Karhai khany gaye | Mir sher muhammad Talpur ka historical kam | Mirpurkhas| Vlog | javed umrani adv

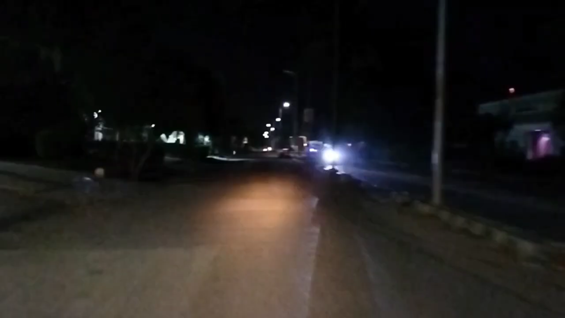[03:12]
पुराना मरहबा लान से क्रॉस करते हुए हम जाने लगे एजे कॉलेज की तरफ, और वहां से हम जाएंगे विलेज मीरशेर मोहम्मद खान टालपुर में।